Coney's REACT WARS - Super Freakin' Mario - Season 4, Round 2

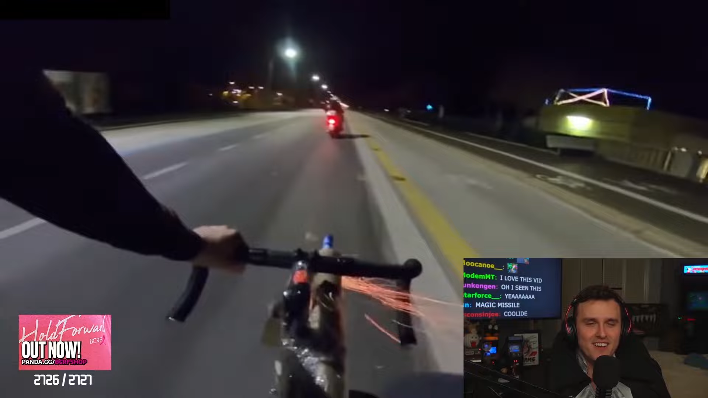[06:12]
Aim it! Fire! No, that's way off. No, never mind. Holy shit. Wait, they're on a fucking motorcycle. He's on a pedal bike. What the fuck? Oh my god. Get out of there! Fire! There's a car!
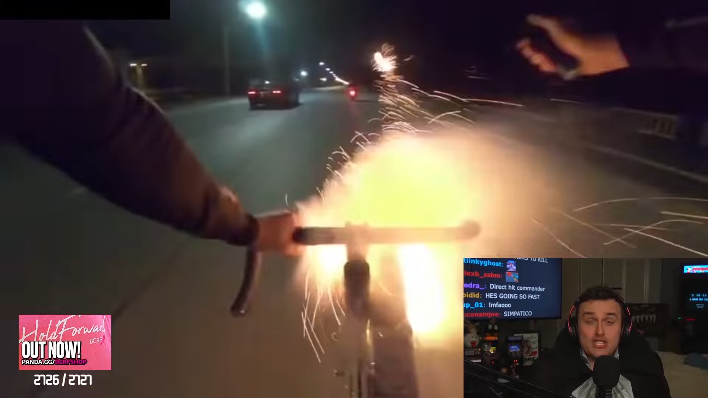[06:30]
What the fuck? Oh my god! Holy shit! Oh, he got him!
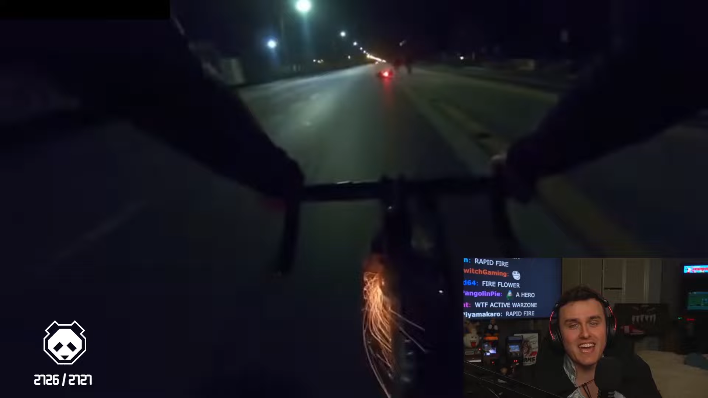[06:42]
He got him! Get the fuck out of there! Yeah! Oh my god! Bitmaker about to become a memory. Oh my god! There was a child on the bike. That's a good movie. That's good.